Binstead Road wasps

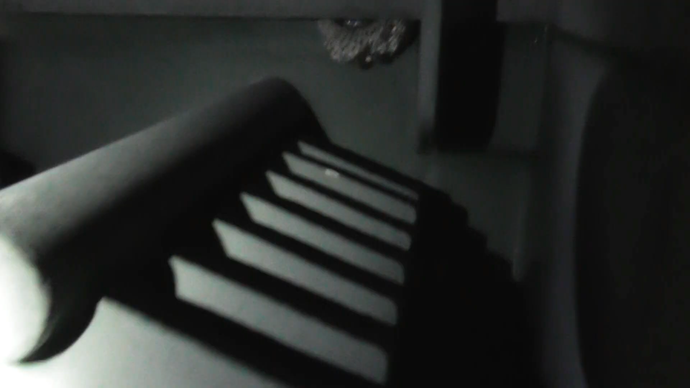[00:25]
It's a nasty wasp here You've been on the far right one eh?